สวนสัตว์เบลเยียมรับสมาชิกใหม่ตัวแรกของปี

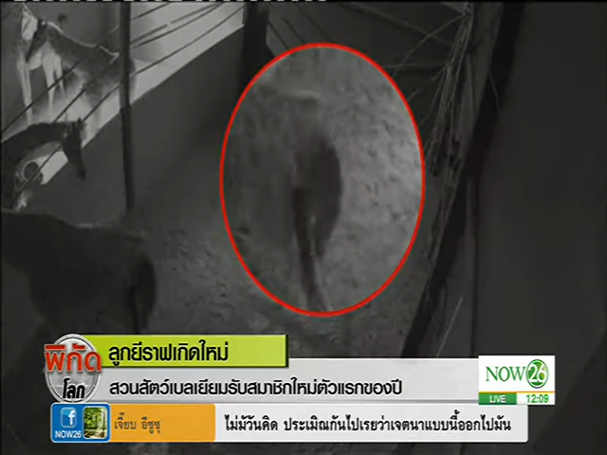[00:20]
ส่วนสัตว์นี้มีชื่อว่า Plunk Candleก็มีการเผยแพร่พราบจากกล้องวงจรปิดในของยีราฟขณะที่แม่ยีราฟตัวหนึ่งกำลังตกลูกแม่ยีรา
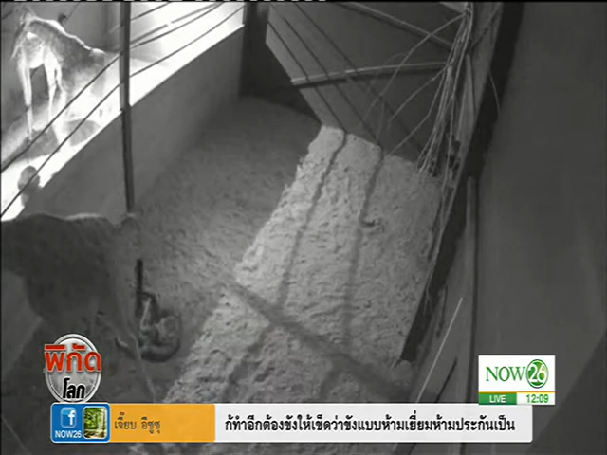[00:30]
ฟตัวนี้มีชื่อว่า Megaraในช่วงเวลาที่คลอดลูกก็เป็นช่วงเช้าตรูก่อนฟ้าสว่างซึ่งเป็นช่วงที่ผู้ดูแรงไม่อยู่ในส่วนสัตว์